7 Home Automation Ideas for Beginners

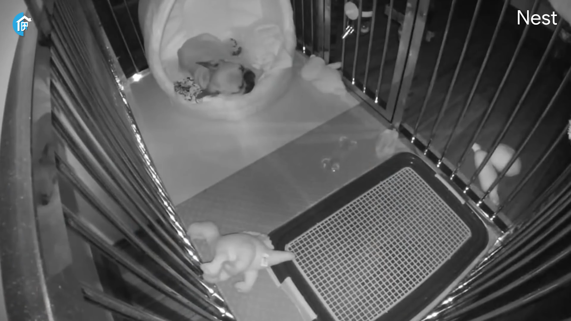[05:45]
They can distinguish between humans, animals and vehicles, reducing false alarms and making sure you only get notified when it matters.
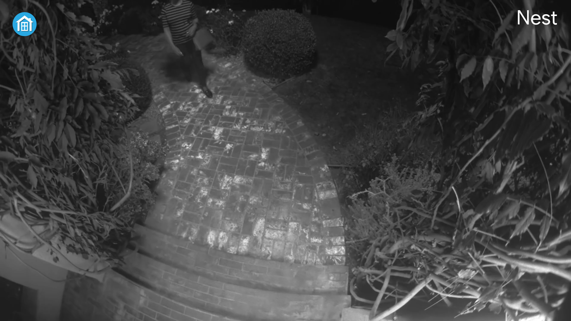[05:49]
As a result, it can easily identify the difference between a friendly face and a potential intruder.